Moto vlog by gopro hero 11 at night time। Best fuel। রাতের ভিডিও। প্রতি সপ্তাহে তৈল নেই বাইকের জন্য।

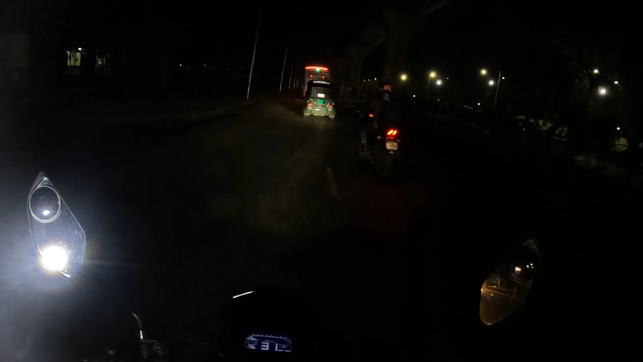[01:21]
ना अल्लावबबर एक्सिडेंट � क्रिस्टे निर्गाद नेशा टाशा करते शिलो एमुन एक्टा बाजे अबस था बर्तमाने डाकाश अरेर रातेर बेला वाइक्राइट कराडार खोब रिस्क है अच्छा कारवन एक दिके प्रचूर परिमाने अटरिख्षा चला इजे रेखन अटरिख्षा आमा सामने